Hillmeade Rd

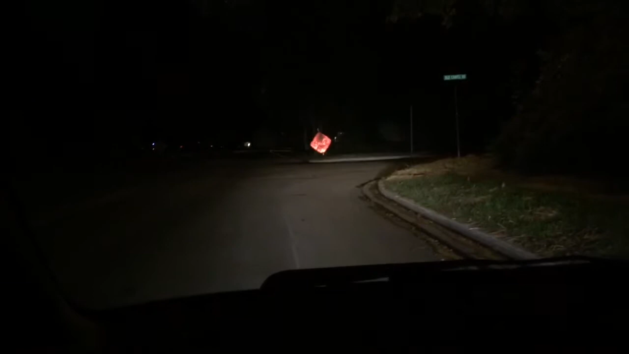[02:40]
It's October the 9th. This is the night of the accident. And I'm coming home from work. And I noticed that now there's a convenient sign that says bump. Too bad it wasn't there for me. But let's go a little closer. So this is why I had my accident.
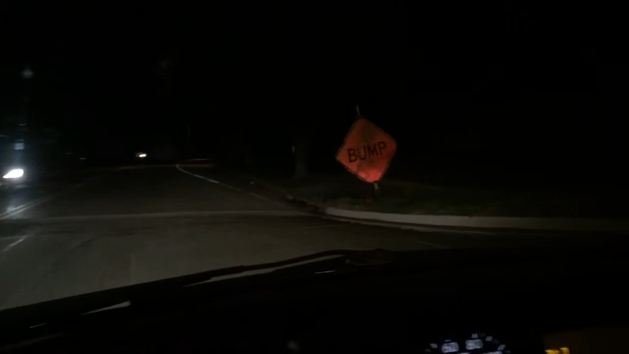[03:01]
And now they put a sign that says bump. How convenient.